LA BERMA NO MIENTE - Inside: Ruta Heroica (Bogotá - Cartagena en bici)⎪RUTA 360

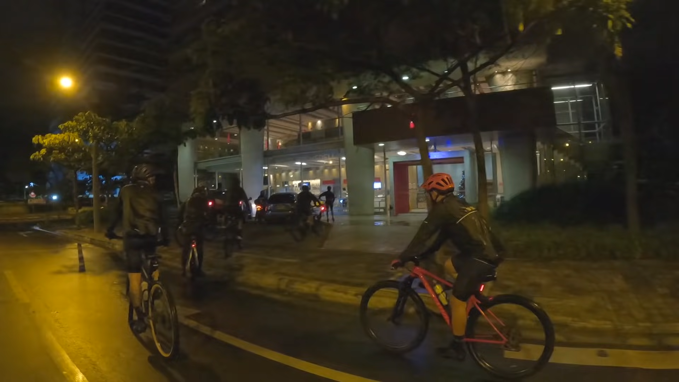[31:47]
Duro, duro entrar a Medellín así esta vez. Y aparte la ciudad sola. No es el contexto que esperamos, ¿no?